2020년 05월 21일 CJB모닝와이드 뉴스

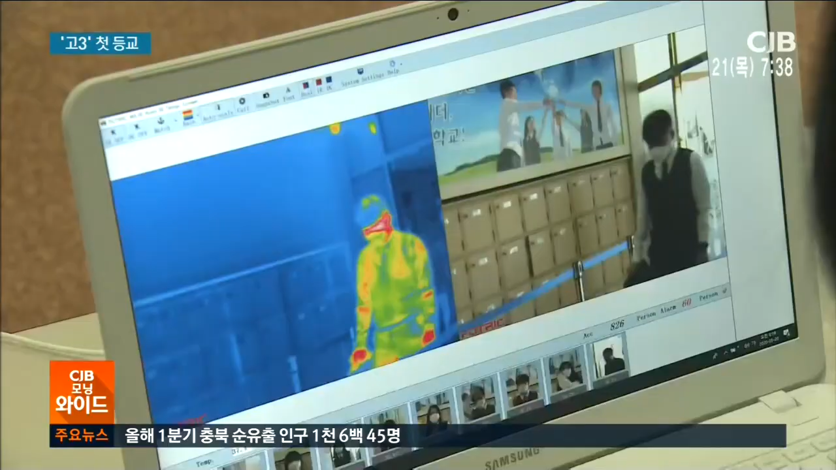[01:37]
열화상 카메라 앞에서 한 명 한 명 꼼꼼히 체온을 체크하고 37도 이상일 경우 다시 한 번 발열 체크를 합니다.